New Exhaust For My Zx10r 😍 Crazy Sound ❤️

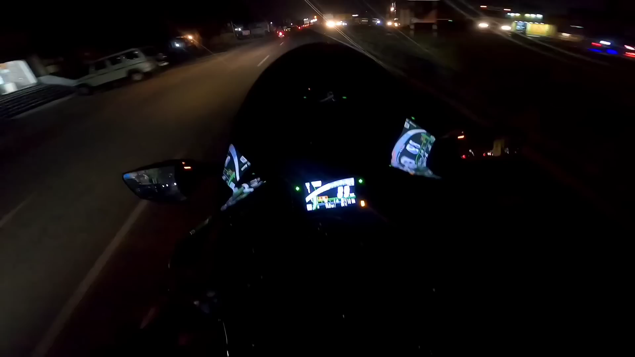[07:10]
कैसे लग रहे है भाई सौन बताओ यार
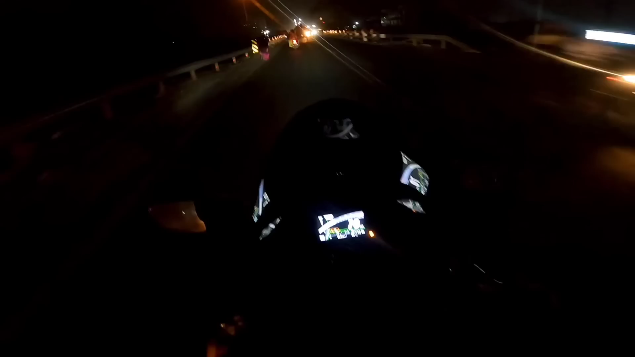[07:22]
ओ माई गोड बैक फारिंग भी आ रही है अब
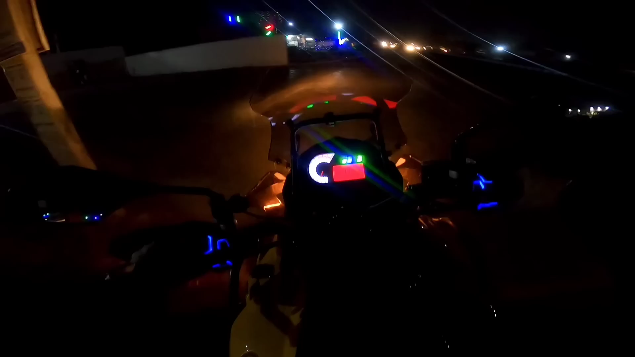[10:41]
भाई चला जाए है यहां से
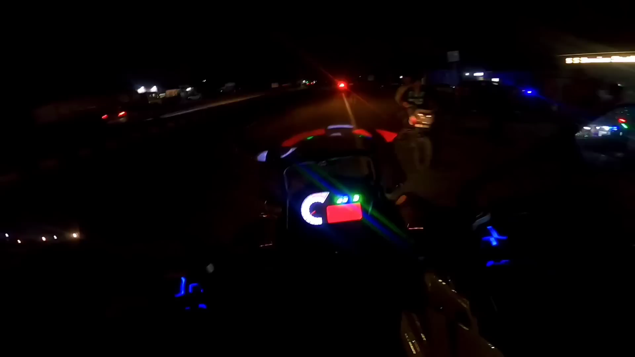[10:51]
और आगे आगे चल रही है अपनी जेडेक्स टेनार
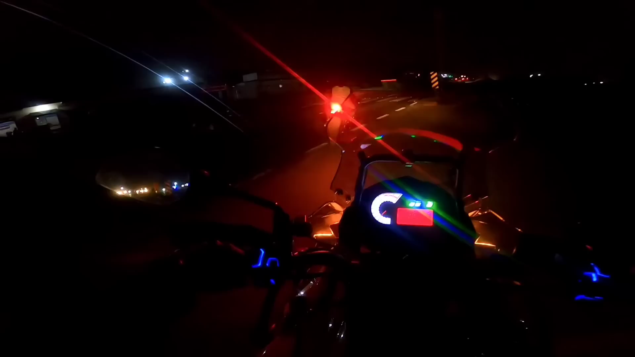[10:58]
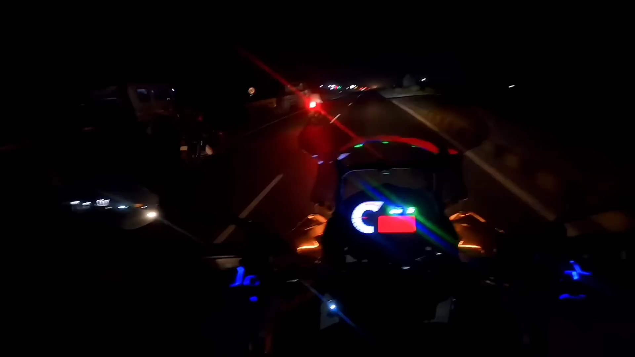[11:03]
तो भाई जडेक्स टेनार चल रही है यार क्या लगरी अब लूप एक्जास्ट कि ओ माई गॉड़ जड़ बॉड़